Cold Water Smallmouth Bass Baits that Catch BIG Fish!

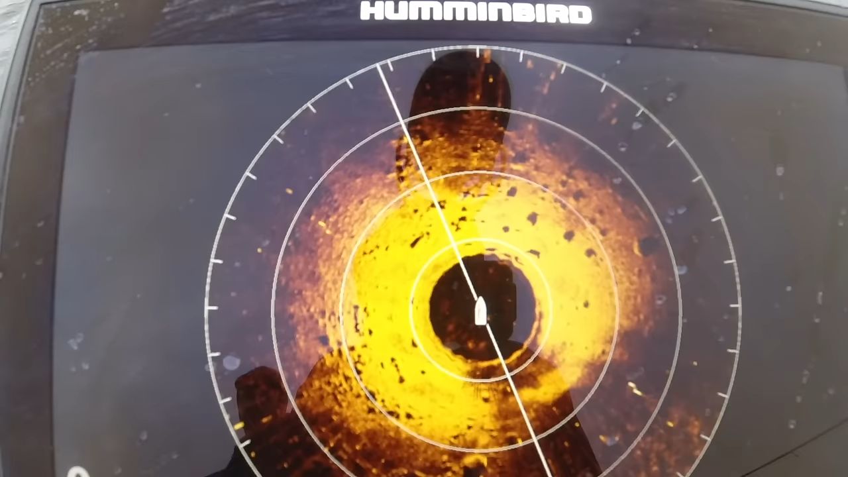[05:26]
I'm looking for them scattered boulders, some good rock. And then I use my live scopes.
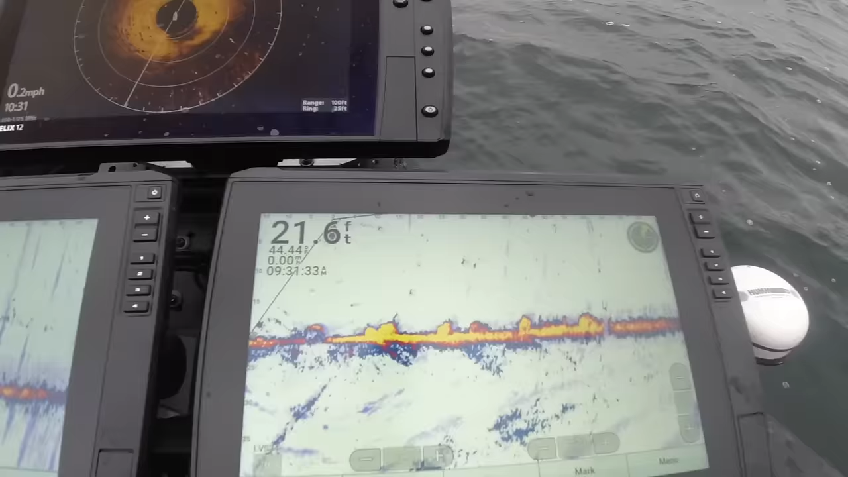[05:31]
On screen: depth 21.6 ft
I have one on a pole and one on the trolling motor. And you can see those little blobs hiding in and around those boulders.
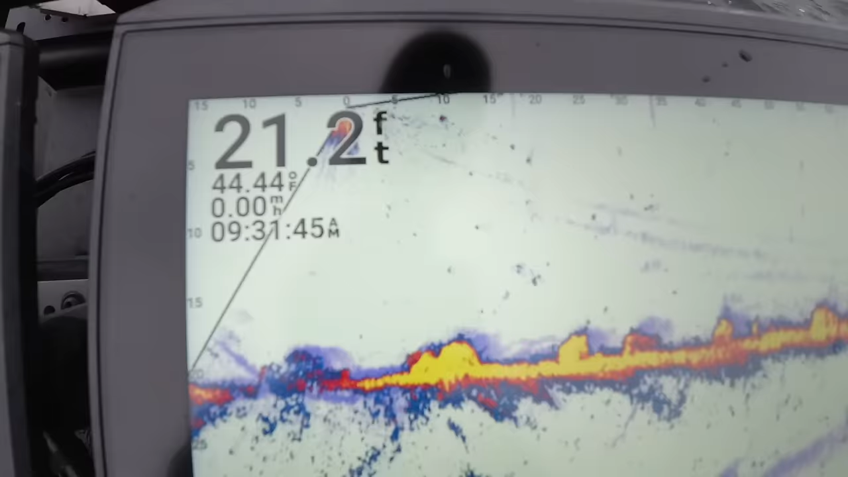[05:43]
On screen: depth 21.2 ft, water 44.44°F
You can see we got 44 degree water temp,
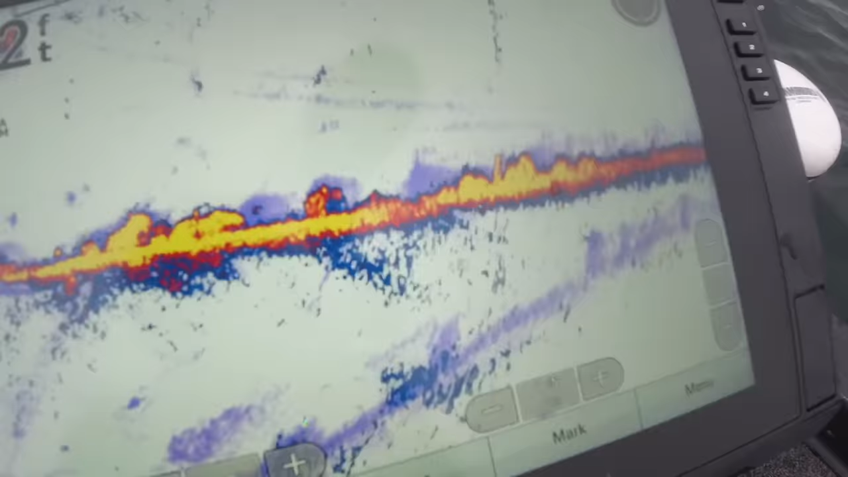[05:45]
about 21 feet of water currently in this particular
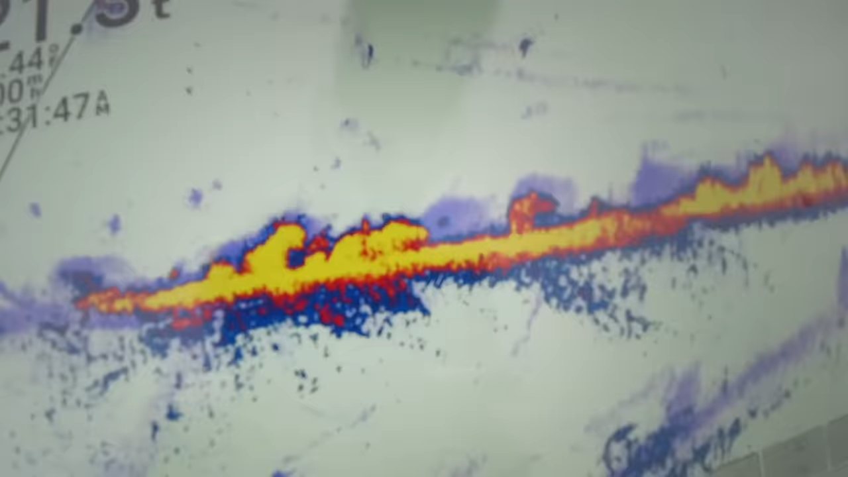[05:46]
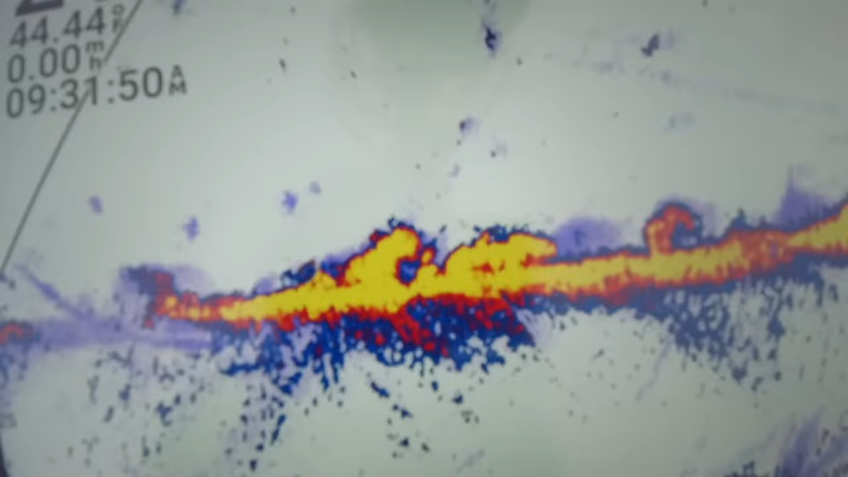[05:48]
shot that we're focusing on. There's a ton of fish there.
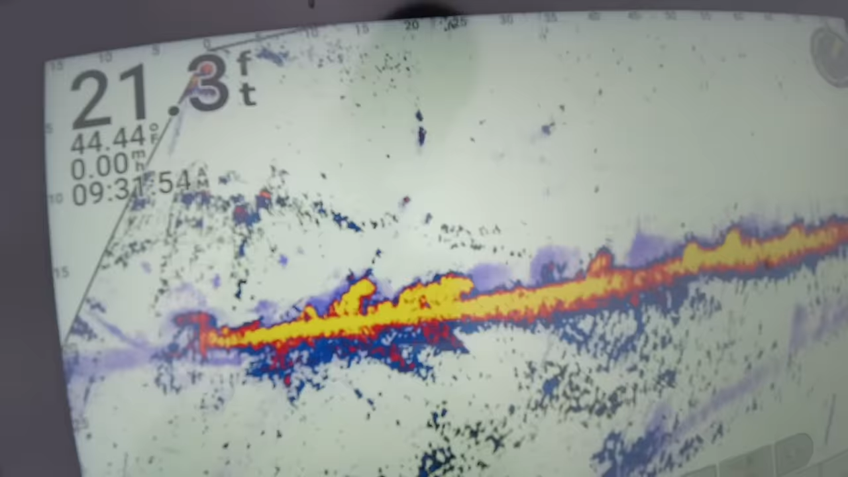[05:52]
On screen: depth 21.3 ft
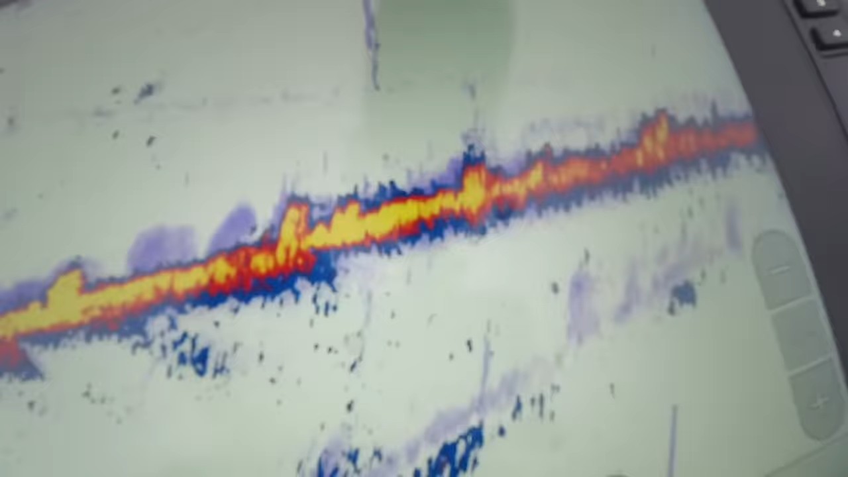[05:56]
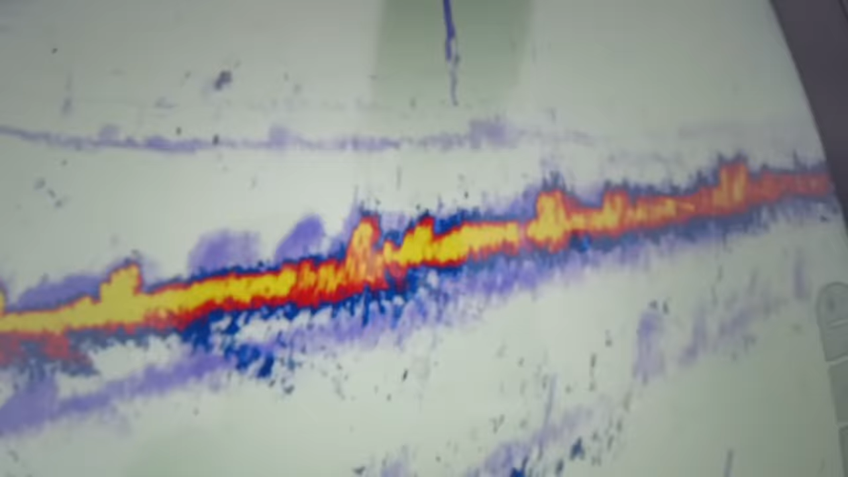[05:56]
And you really just have to slow down and take your time with that forward-facing sonar,
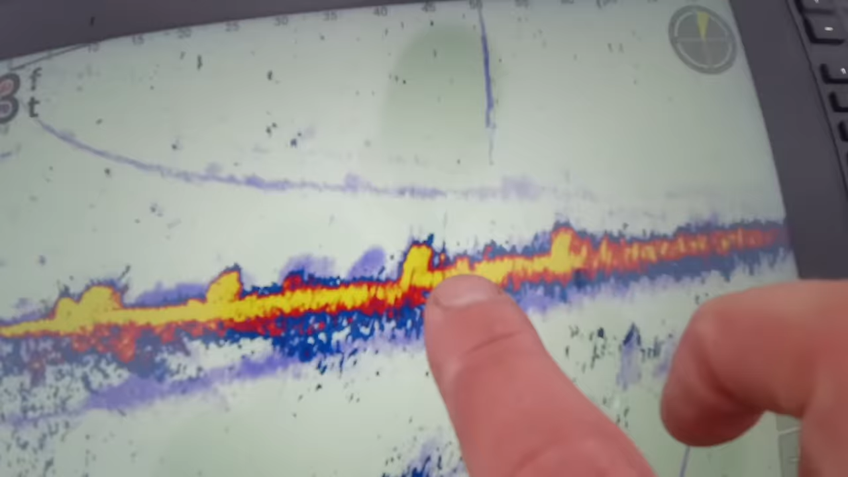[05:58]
because they really do blend in.